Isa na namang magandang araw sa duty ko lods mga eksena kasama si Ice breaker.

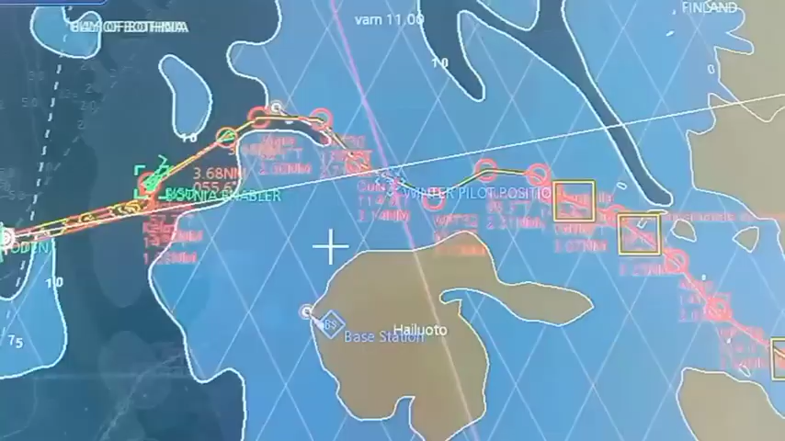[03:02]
Okay, start moving again, ha? Yan, bali sa radio, nag-uusap yeah.
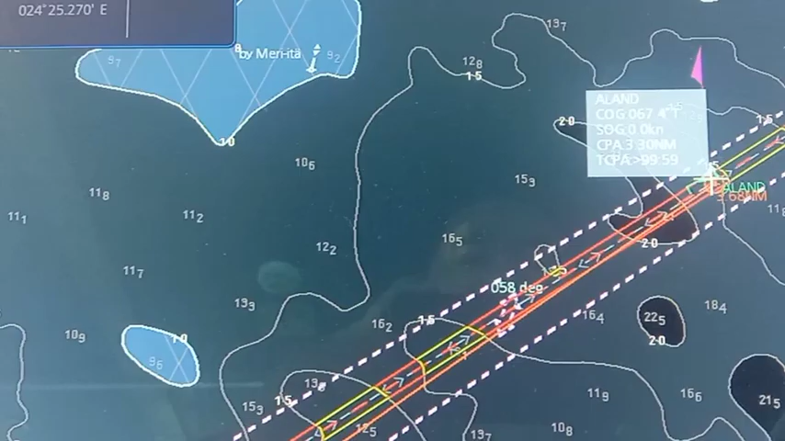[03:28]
pag dumating na sila dito baka